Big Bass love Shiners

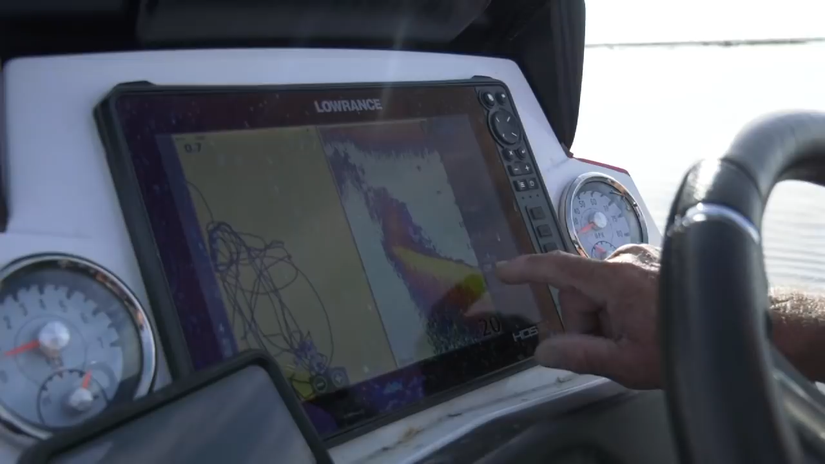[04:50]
And it'll go all the way to 20-something. There's actually some bait and fish down here. I've probably scared it a little bit with the trolling motor.
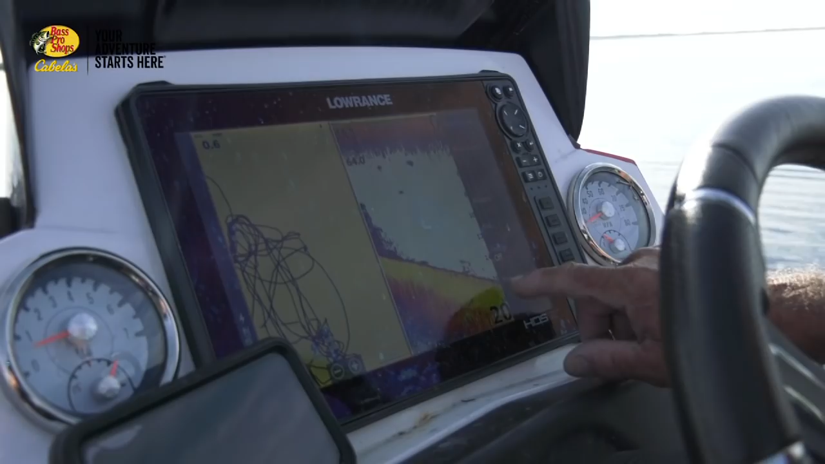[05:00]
But if you notice this, it's going deeper and deeper and deeper. Now,
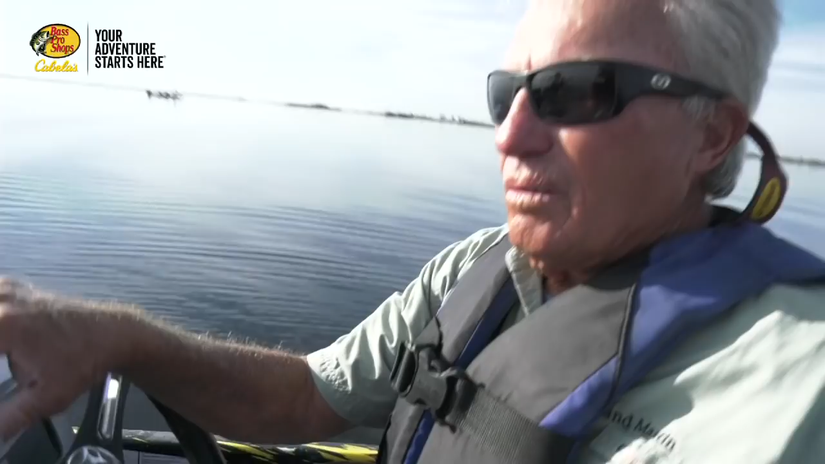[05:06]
people know that in the wintertime, sometime in the cold weather, now see, here's some big fish on the depth finder. Look at this.
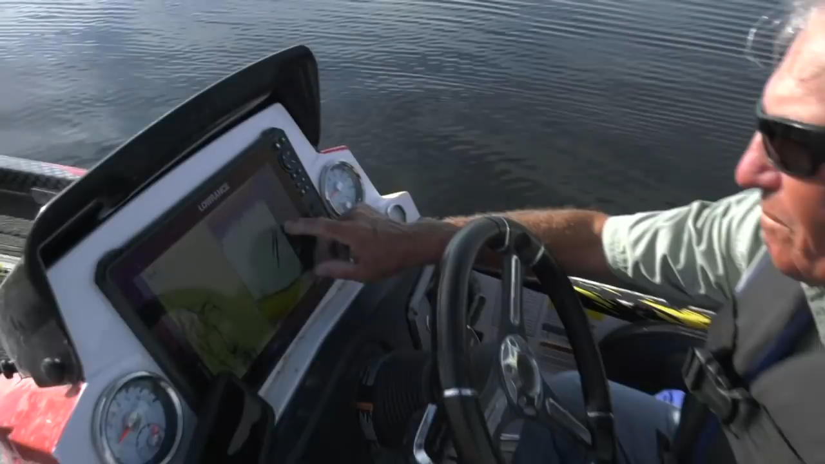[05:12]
Now, these could be garfish. They could be mudfish. They could be bass. And there's a bunch more fish on the bottom. And that could be crappie. It could be bait of different types, any number of things it could be.
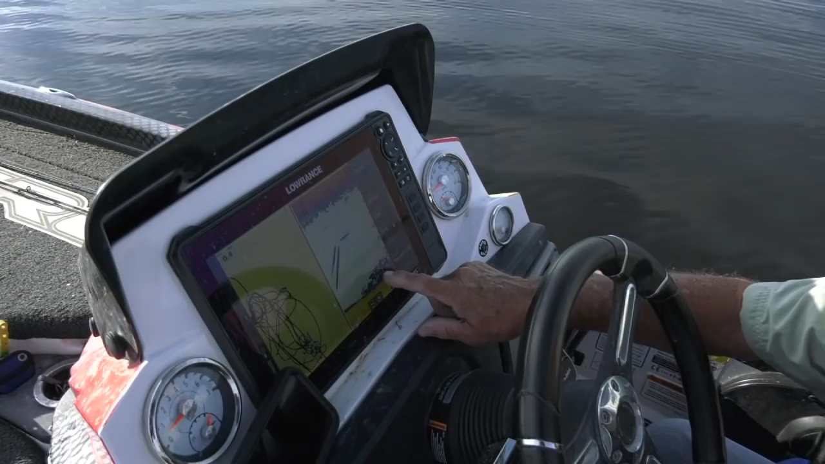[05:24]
It's 18 or 19 or 20 feet deep, so it could be crappie. But the point is, I'm seeing fish.